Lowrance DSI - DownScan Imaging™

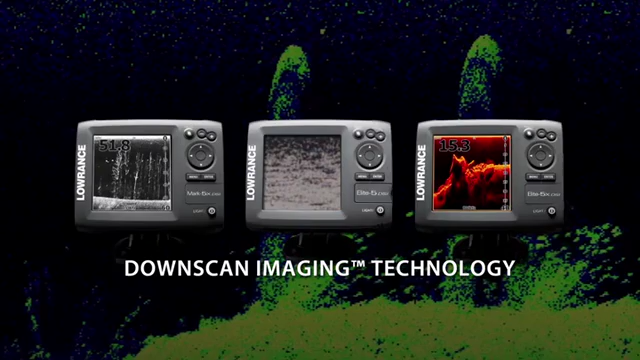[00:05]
Lorentz DownScan Imaging Technology delivers a true view of what's beneath your boat.
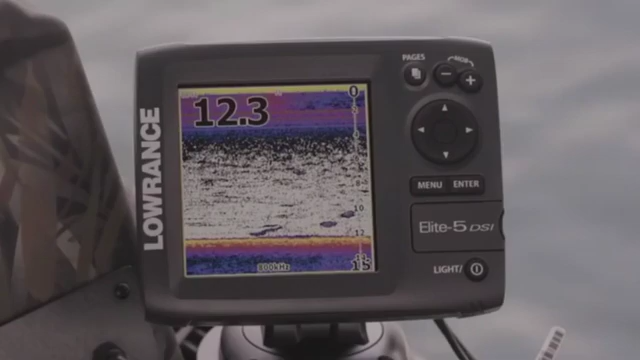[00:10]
In most conditions less than 100 feet,
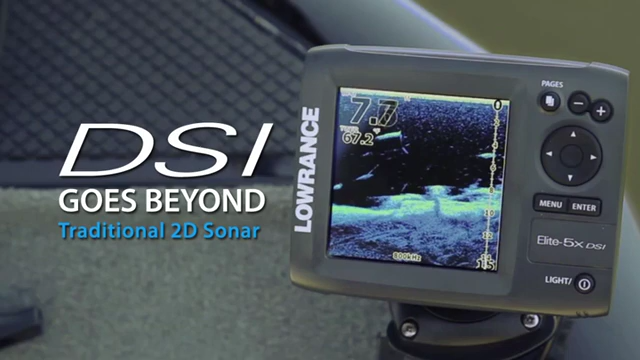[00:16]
DSI goes beyond traditional 2D sonar by delivering clear images of fish and structure.
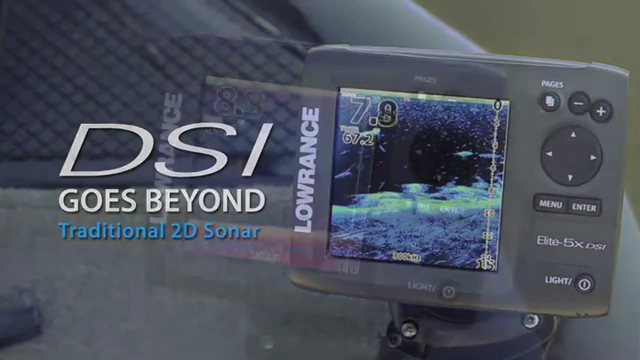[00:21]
With DSI, there's no more guessing to interpret the sonar display, leaving you free to make the most of your time on the water.
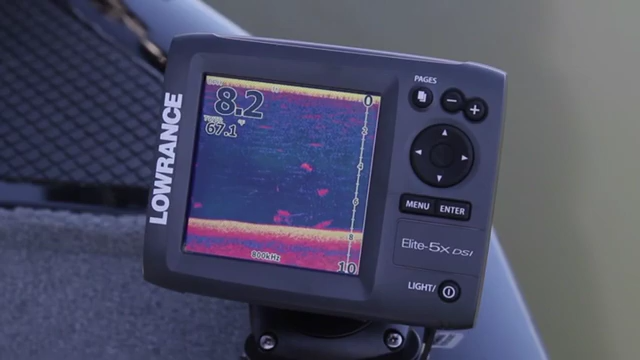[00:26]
DSI enables anglers and boaters to identify specific types of structure like trees,
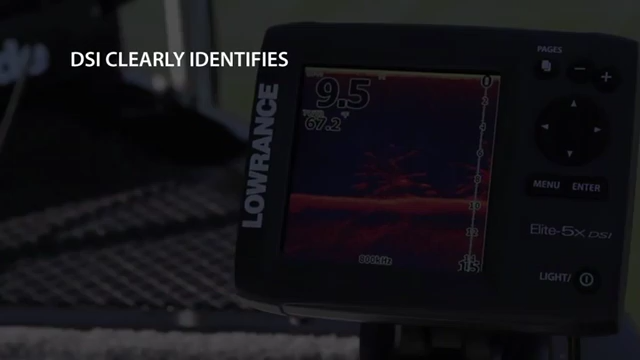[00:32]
vegetation,
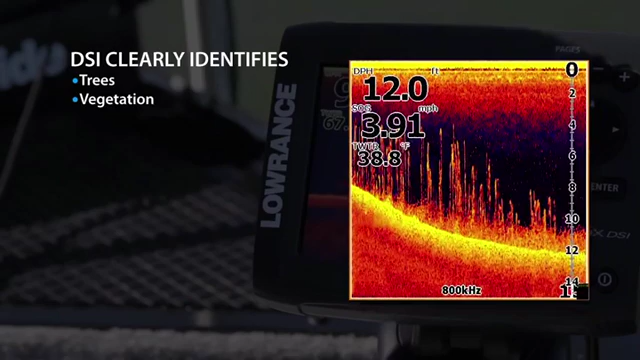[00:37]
On screen: water 38.8°F, speed 3.91 mph
pilings, boulders, wrecks, reefs, and shell beds.
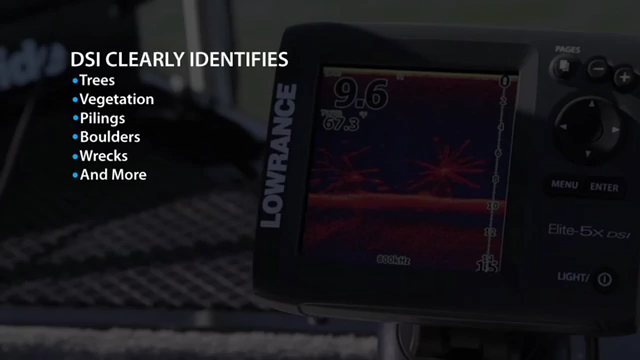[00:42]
DownScan Imaging will also clearly distinguish bait fish,
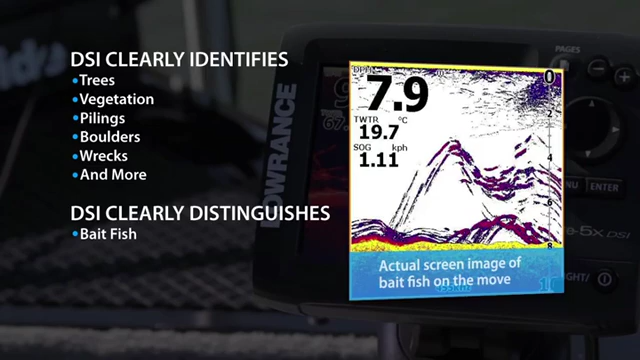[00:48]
On screen: water 19.7°C, speed 1.11 km/h
game fish, bottom composition, and thermoclines.
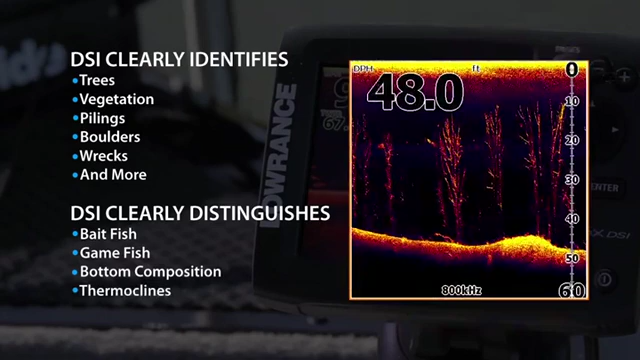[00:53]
DSI sonar technology reaches to depths of 250
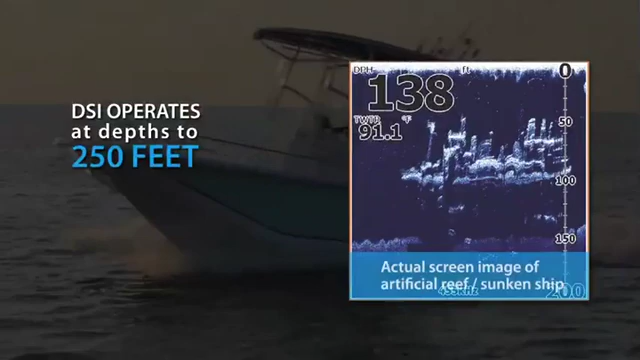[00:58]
On screen: depth 138 ft, water 91.1°F
feet and works at speeds up to 50 miles per hour.
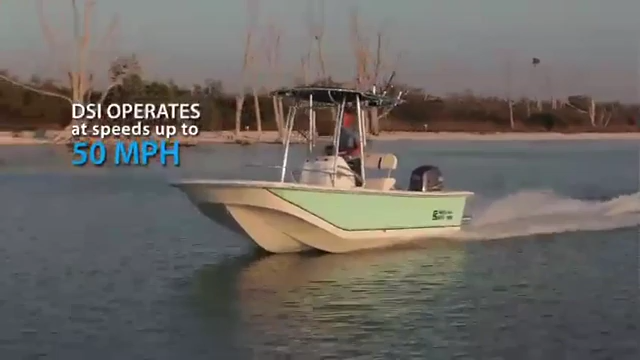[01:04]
Lorentz 5 inch DSI models include the Mark 5X DSI features a 5 inch grayscale display, Lorentz's exclusive trackback technology,
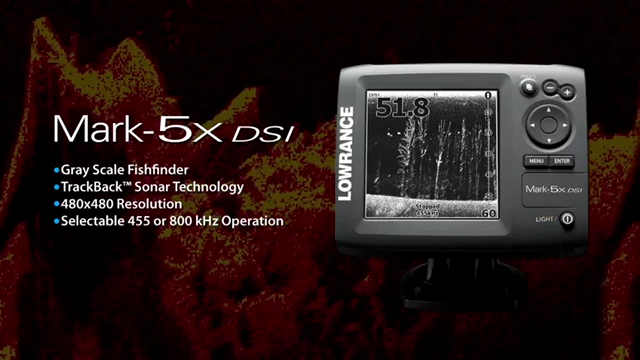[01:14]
easy installation, and quick release mount. The Elite 5X DSI raises the bar with a 5 inch super bright color display, producing jaw dropping realistic images of what's below.
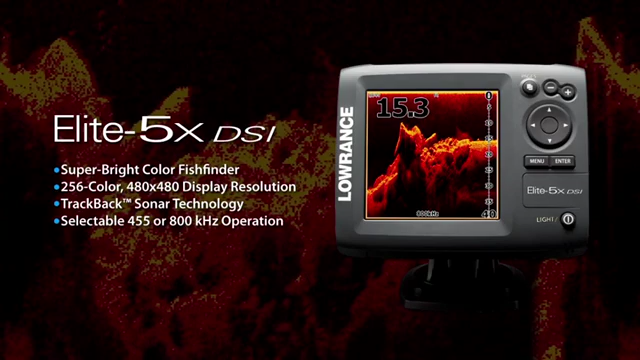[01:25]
The Elite 5 DSI combines all the features of the 5X with the color chart plotter powered by an internal GPS antenna. The Elite 5 DSI gives anglers the best of both worlds at an unbeatable price.
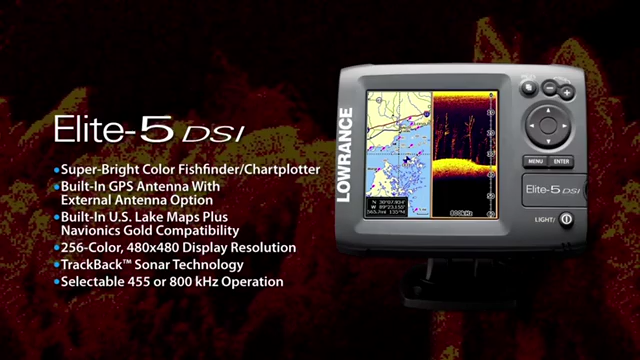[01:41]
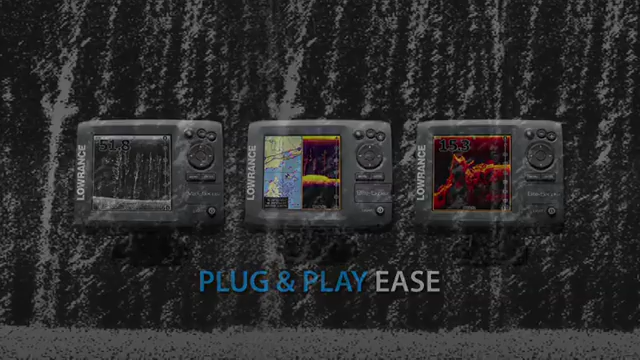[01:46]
DSI units offer plug and play performance with a quick release mounting bracket and simplified menu structure.
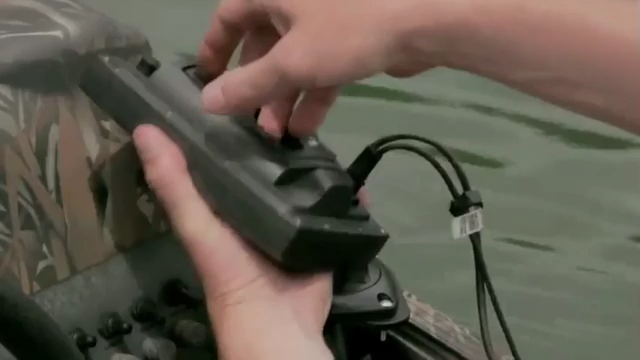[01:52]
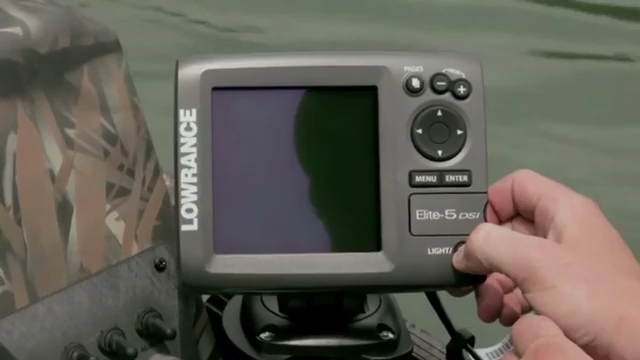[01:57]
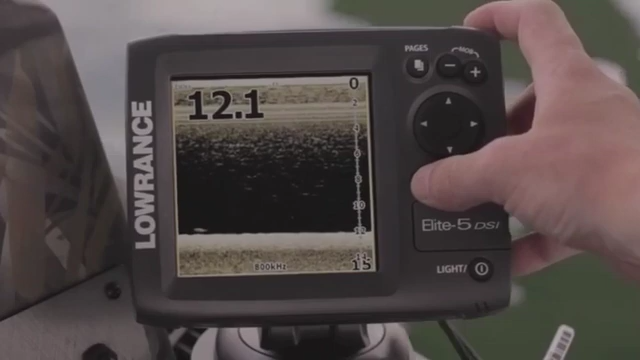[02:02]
Elite DSI models offer a full selection of color palette options to maximize your viewing experience in low and bright light conditions.
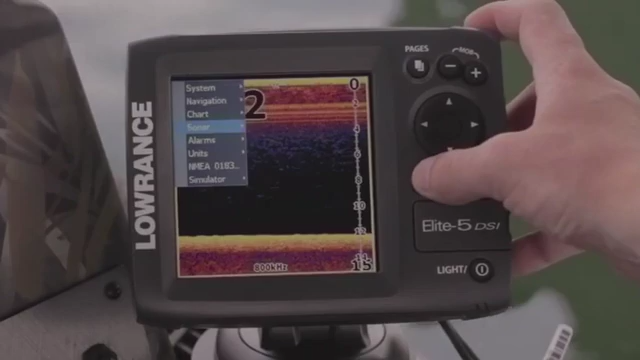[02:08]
Color palettes include grayscale,
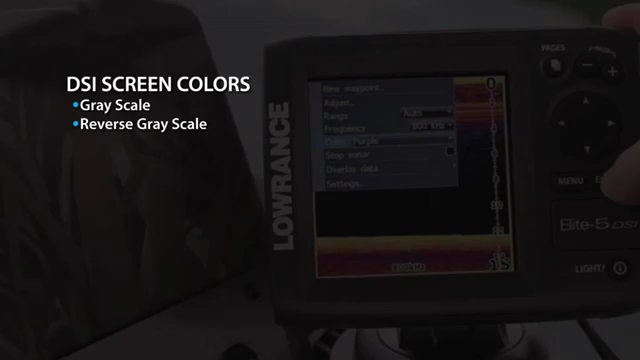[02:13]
reverse grayscale, white background, sepia, purple,
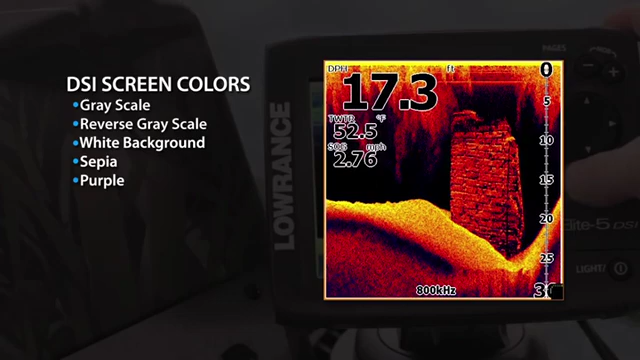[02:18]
On screen: water 52.5°F, speed 2.76 mph
yellow green, red gradient,
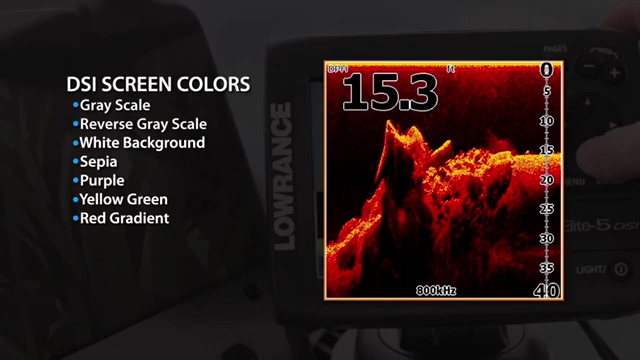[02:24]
On screen: depth 15.3 ft
blue gradient, green gradient, and orange gradient.
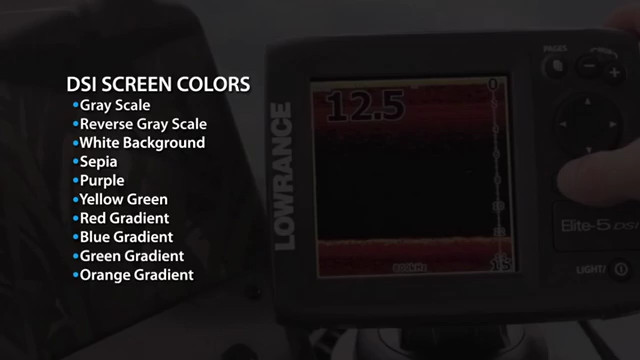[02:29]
By customizing your color and contrast settings you can easily optimize your view of structure,
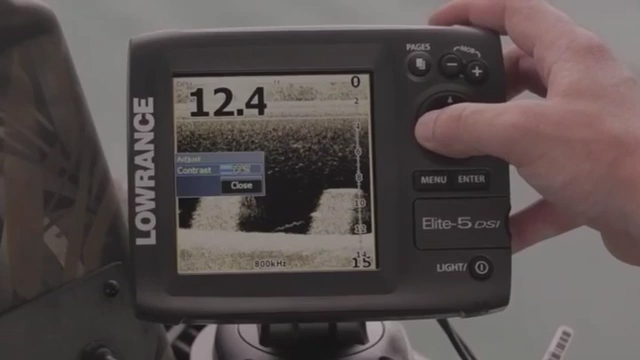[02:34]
bait fish, and game fish.
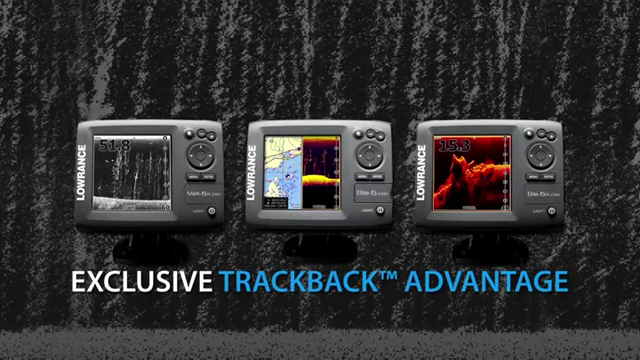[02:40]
Trackback enables anglers and boaters to scroll back through their imaging sonar history and review previously covered water to pinpoint hot spots.
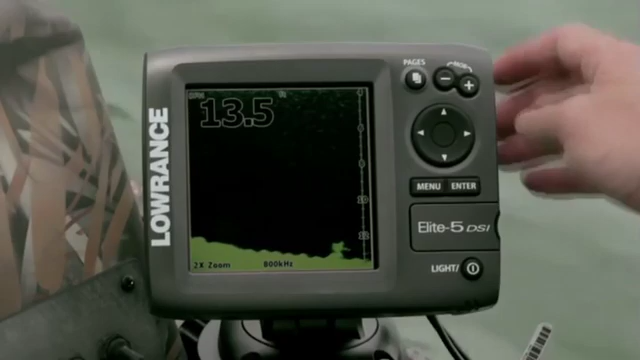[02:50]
With the Elite 5 DSI fish finder chart plotter you can scroll
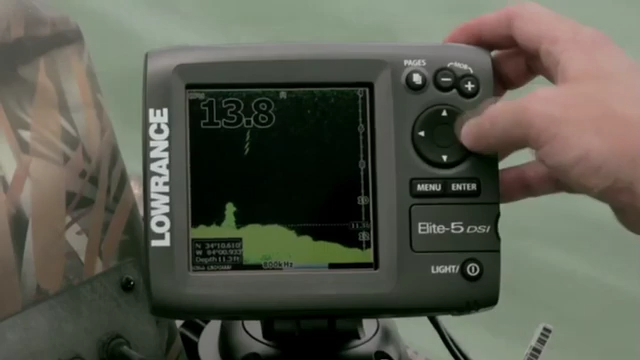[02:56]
back and mark a way point with a simple press of a button.